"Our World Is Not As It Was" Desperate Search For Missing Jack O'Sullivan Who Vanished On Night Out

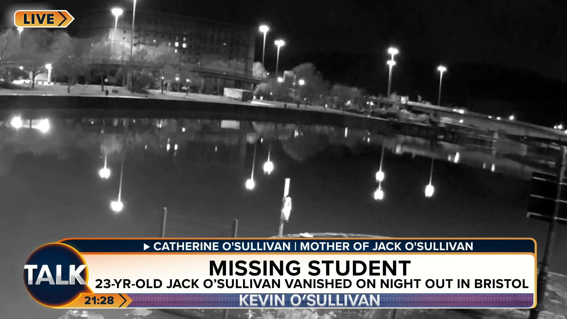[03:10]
I mean, I can confirm it's him because I've, I've seen, um, what the footage you're actually showing on the screen in front of me now is, is the footage I found myself that the police had completely overlooked. Um, I do appreciate it's a very long range angle and, you know. But you know, that's him. I know. A mother knows her son's walk, doesn't it? Absolutely. That's it. And, and actually the footage you're showing now is, oh, it's gone again.